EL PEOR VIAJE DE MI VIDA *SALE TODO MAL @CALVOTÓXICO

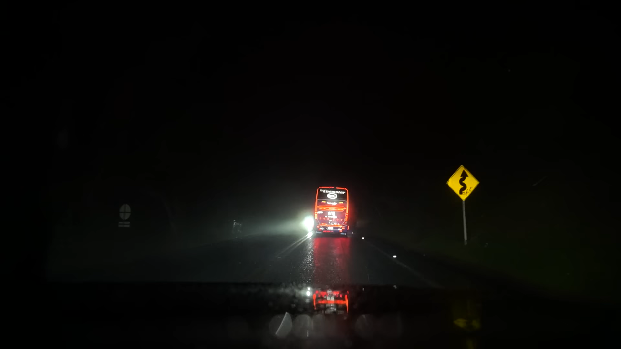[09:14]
De retorno a casa una lluvia pequeña había comenzado a salir de las nubes y no nos preocupamos mucho. Una lluvia fuerte nos sorprendió y no esperábamos que empezara a llover tan fuerte de un momento a otro que esta lluvia llenara
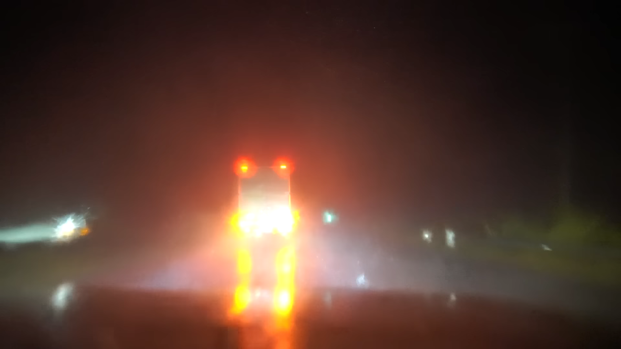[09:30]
los parabrisas completamente de agua nos sorprendió demasiado. Y solo era lluvia hasta que después comenzó la tormenta de truenos.